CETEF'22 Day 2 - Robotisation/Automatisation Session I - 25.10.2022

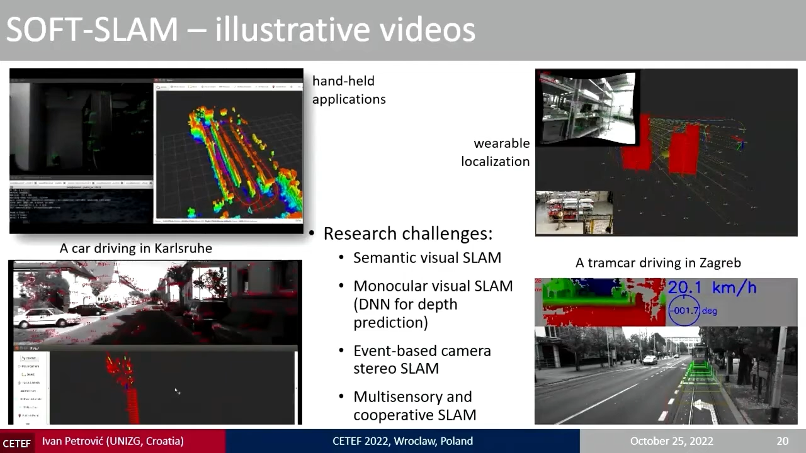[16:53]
The main research challenge here, how to also include semantics in this SLAM, because with this we could make this algorithm more robust. Then also monocular visual SLAM is important, because not only use stereo visual
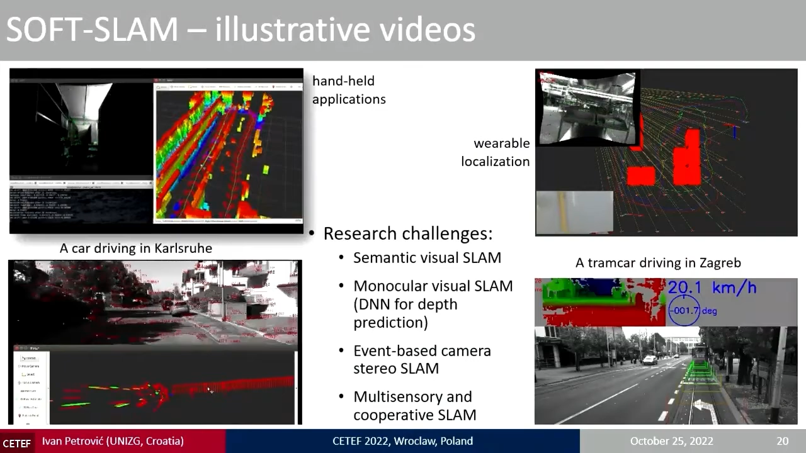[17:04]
cameras, but also monocular SLAM. It could be the only possible solution in some application, but also have some other advantages comparing to stereo SLAM, stereo visual, stereo vision. Then also we want to explore new so-called event-based cameras, not standard frame-based cameras we are used on, but event-based cameras which have some properties of high dynamic range. That means they could work on more difficult environmental condition.
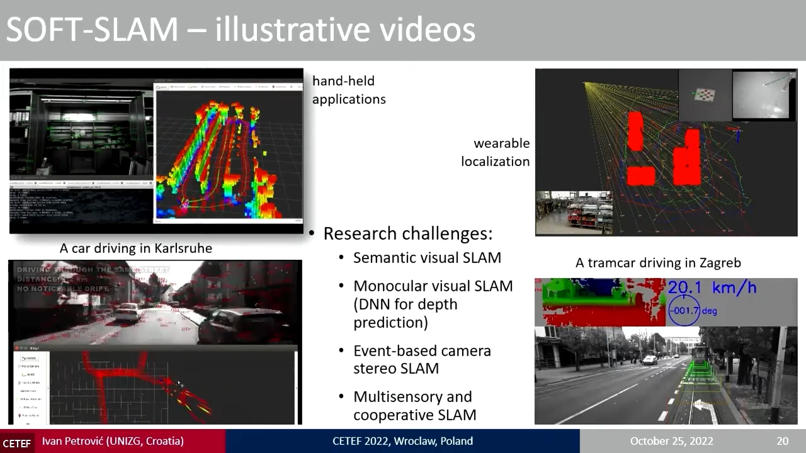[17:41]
And also multi-sensory and cooperative SLAM, where multiple of such vehicles or robots will map the environment and localize them mutually. The third thread is motion planning control. Here, just videos, two examples where we applied our algorithms. Industrial environments and left professional heavy duty vehicle. And this could problem is considered as solved,